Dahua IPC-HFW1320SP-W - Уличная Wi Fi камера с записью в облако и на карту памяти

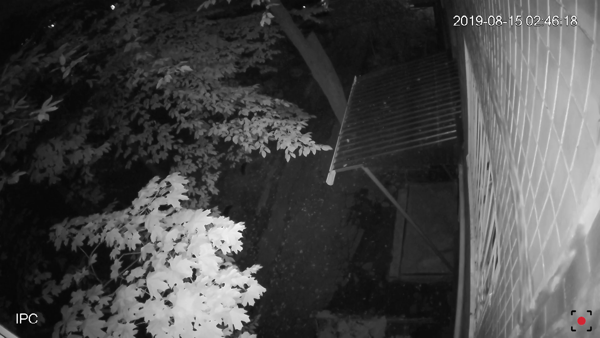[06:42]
А вот и съемка с самой камеры в ночное и дневное время на улице.